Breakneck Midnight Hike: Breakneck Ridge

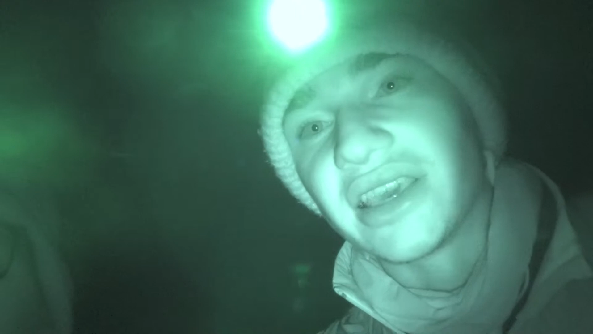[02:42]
But it's so much fun. I'm having so much fun. It's so sick out here. It's crazy. It makes it 10 times harder, which is amazing.
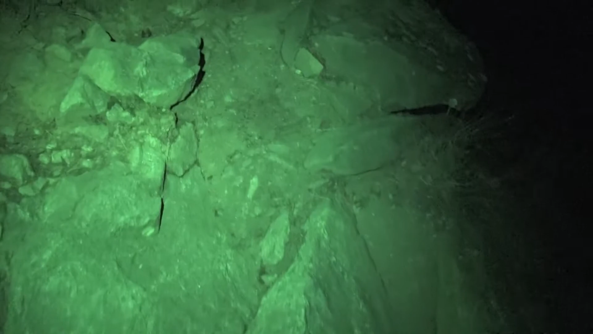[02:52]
Here comes our little exposure section. So, wow, it's muddy. But this in the night, or this in the daylight, was pretty scary. So doing it at night, yeah, see? It's just straight up cliff down that way, and then cliff that way.
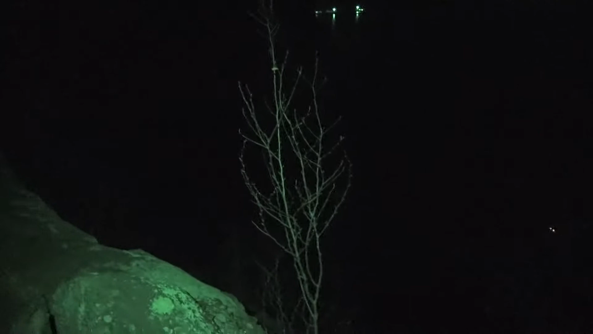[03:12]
So it just kind of drops off into the abyss, and we're going up that way.
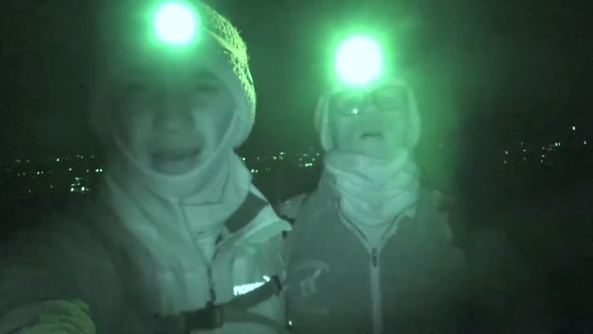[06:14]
All right, we've just crossed what I'd consider the halfway point. We're heading back down. It's now pretty windy out and slightly cold. It's very windy on this side of the mountain, and the descent looks really steep and not too easy. Yeah, but that's what we like out here. We like a challenge. No easy routes. Let's do it.
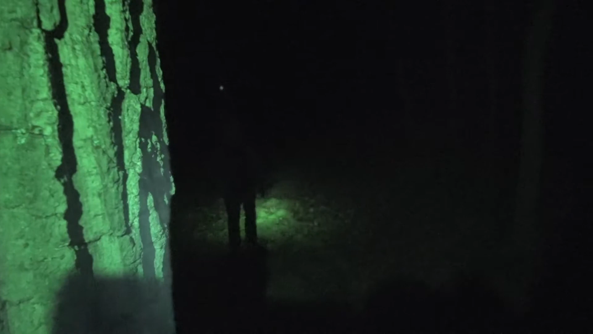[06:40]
All the ground is frozen. We're on the way down. It is slick. What is that? I don't know. Is that a banana peel?
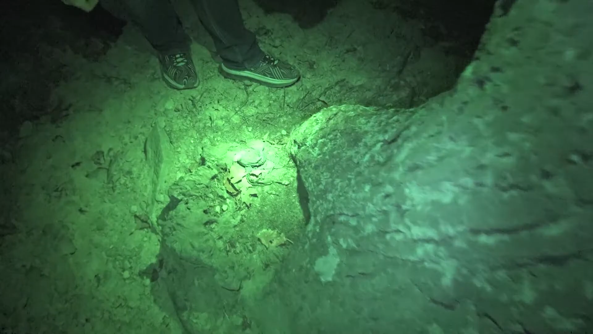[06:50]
It is a banana peel. We found a banana peel. We have found a banana peel. It has definitely been here for a very long time.
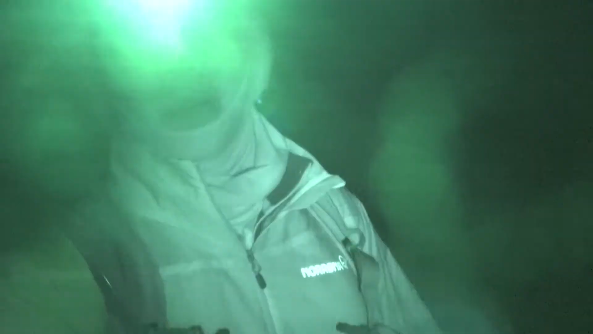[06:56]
We've reconnected with the easy trail, the yellow, and we're heading back down.
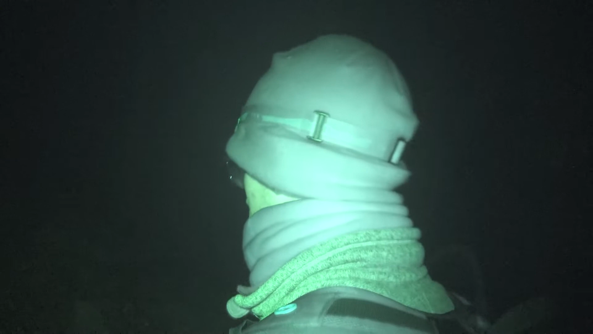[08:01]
Look at this, it's crystal clear. It's crystal clear.